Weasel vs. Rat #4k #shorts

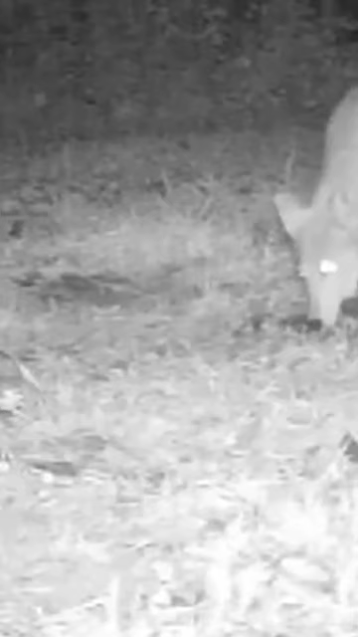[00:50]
It finds a carcass and casually starts eating. It might not be fresh meat, but it will satisfy the coyote's heart.